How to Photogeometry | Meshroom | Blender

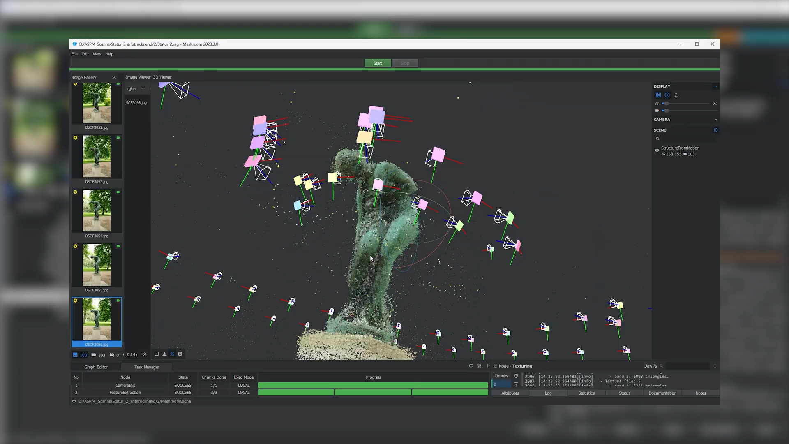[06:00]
Which you can use to see if Meshroom got your camera movement right. If you just got a weird mix of points and cameras, it went wrong.